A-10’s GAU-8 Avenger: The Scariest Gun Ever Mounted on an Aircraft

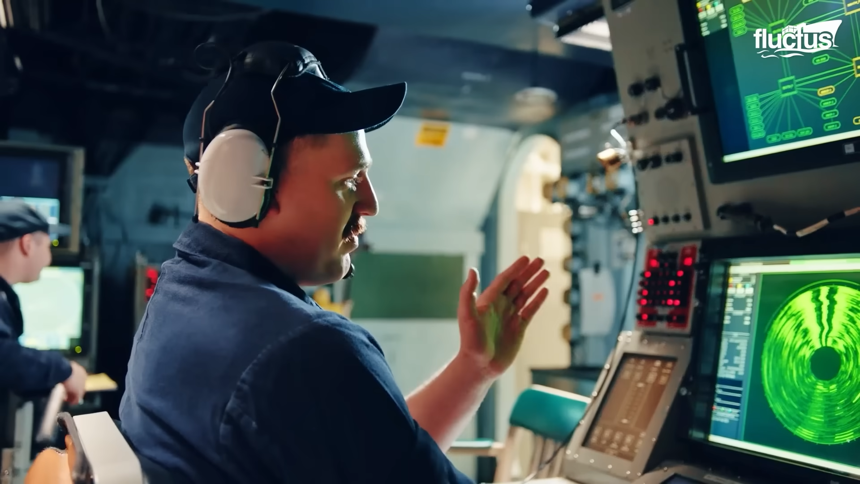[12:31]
This is why naval vessels are equipped with powerful sonar systems that detect and track submarines or their weapons.